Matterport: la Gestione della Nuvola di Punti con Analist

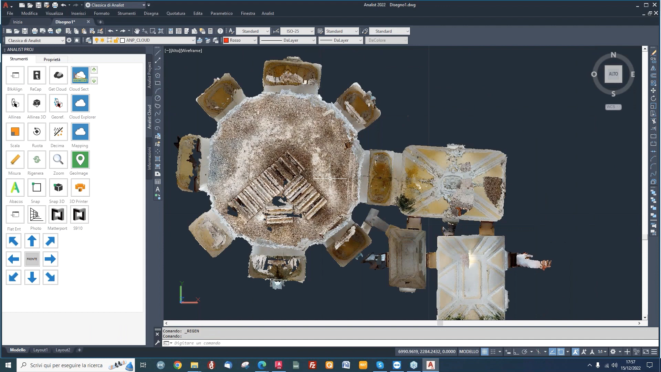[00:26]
diciamo densità di punti è la nuvola restituita diciamo dal sempre da matte porto noi non dobbiamo fare niente dobbiamo solo chiedere il rilascio di questa elaborazione in analyst possiamo visualizzarla
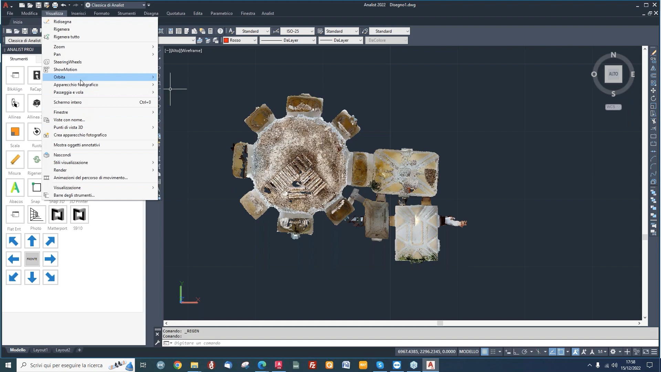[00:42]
possiamo misurarla possiamo fare le piante estrarre tutto quello che ci serve in questo caso
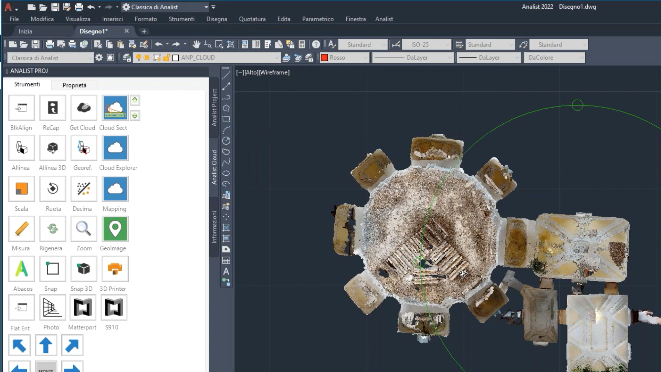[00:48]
abbia è una nuvola di una parte della della parte interna di una
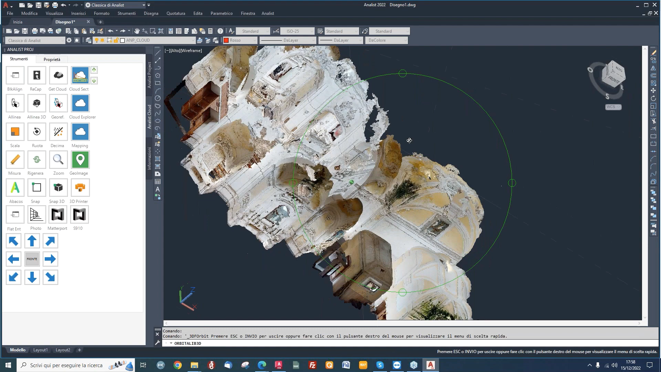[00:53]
chiesa che cosa possiamo fare possiamo estrarle le varie piante per esempio che cosa
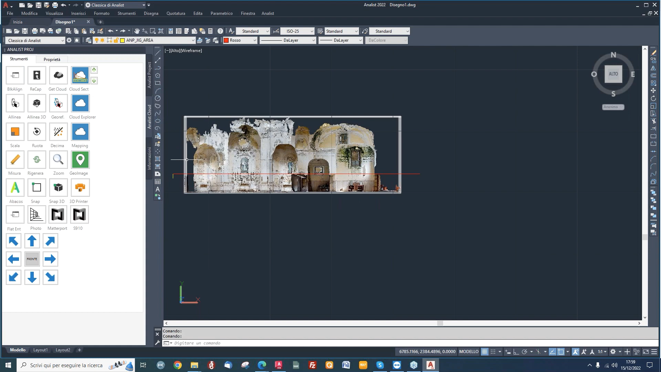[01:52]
posso anche diciamo prima di andarla a tagliare la posso anche disegnare
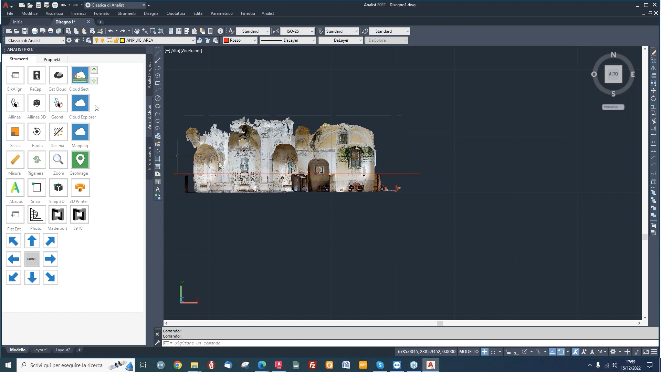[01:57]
poi ripassarla sopra ma in questo caso qua è giusto per farvi vedere per esempio voglio
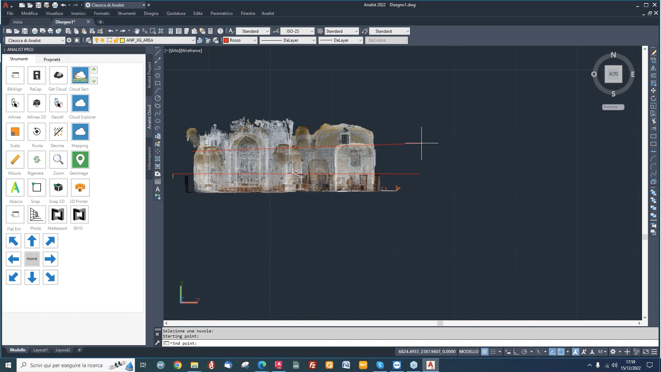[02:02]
la piantina a questa altezza e quindi andare a restituire in maniera abbastanza semplice e veloce tutto